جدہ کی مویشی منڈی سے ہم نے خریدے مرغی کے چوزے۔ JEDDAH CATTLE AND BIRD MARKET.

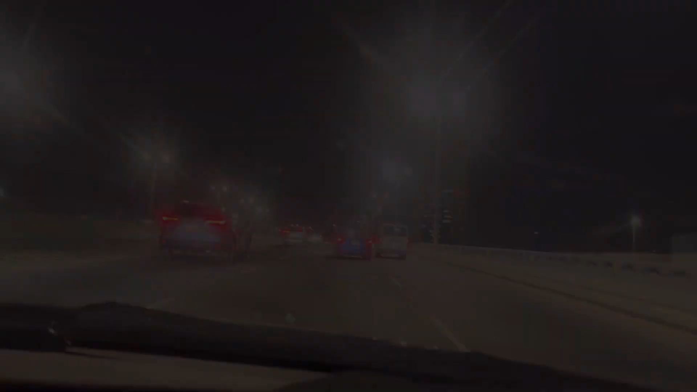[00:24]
تو گھر سے ہم نکل چکے ہیں اس وقت جدہ کی برڈز مارکٹ کی
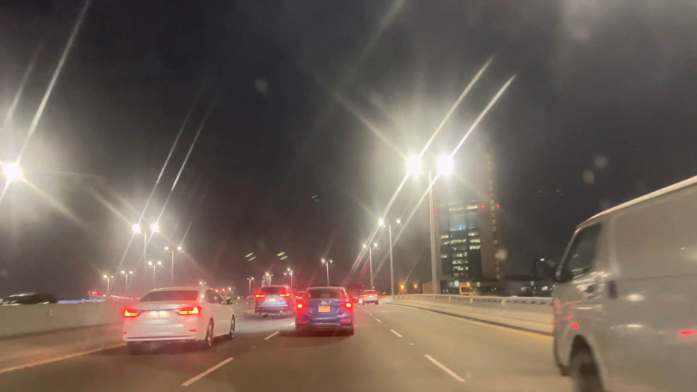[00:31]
طرف اور یہ کافی دور ہے تقریبا یہاں سے مجھے اس وقت میپ میں 36 منٹس کا فاصلہ دکھا رہا ہے تو دیکھتے ہیں وہاں پہنچ کے کیا ہمیں ہماری پساند کے چوزے ملتے بھی ہیں
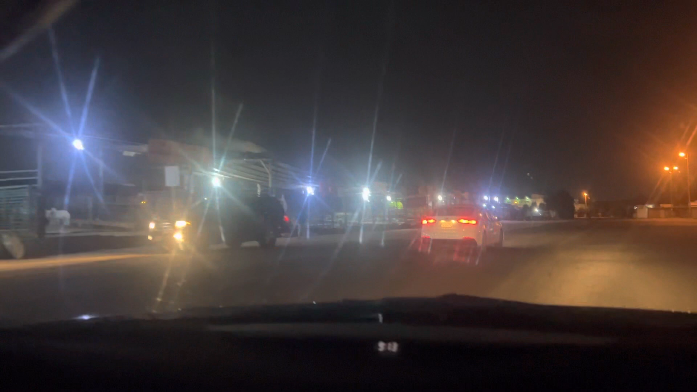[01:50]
ہے اب اس کارنر پر جہاں پر جو ہے وہ پرندے اور اس طرح کی چیزیں جو ہے موجود ہیں راستے میں ہمیں اوک نظر آئے ہیں ساتھ میں بیل نظر آئے ہیں اور مارکٹ کافی ساف ستری ہے بہتر ہے تو اب یہ